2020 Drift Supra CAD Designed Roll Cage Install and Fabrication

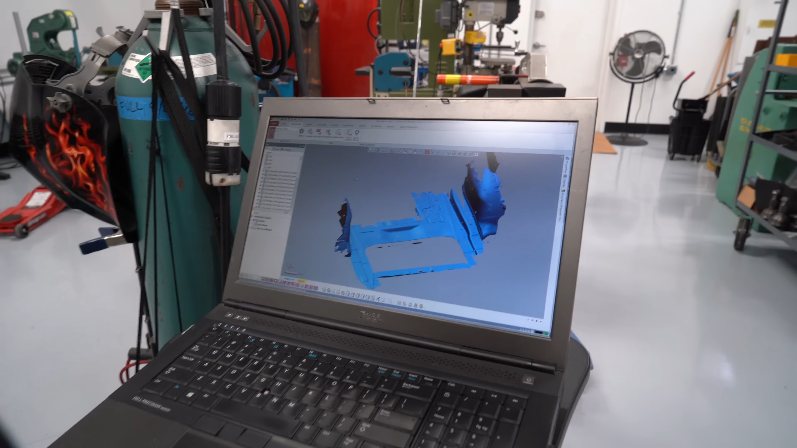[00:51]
As you continue to scan the car it continues to build that surface inside the computer.
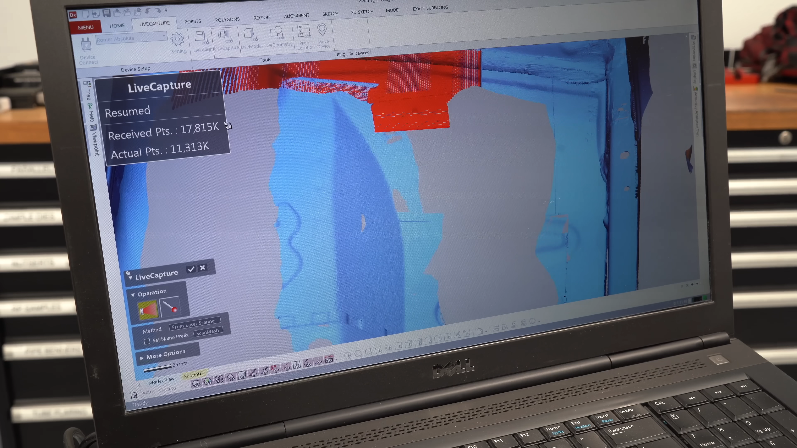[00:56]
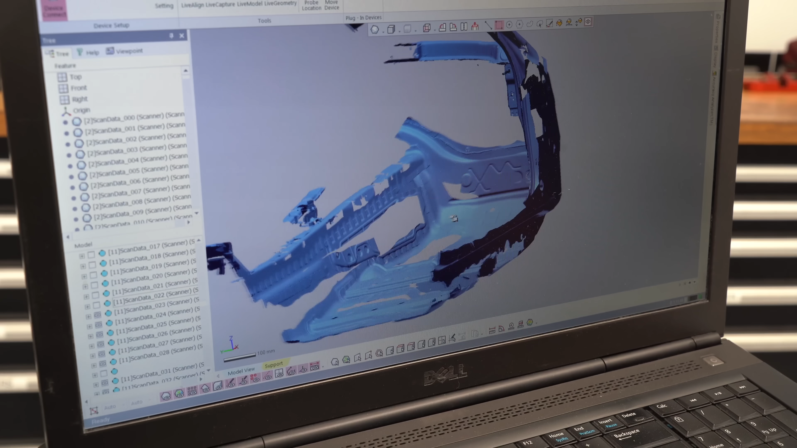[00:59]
Once all the interior scan was done we sent that information over to Igor at Triton Engineering.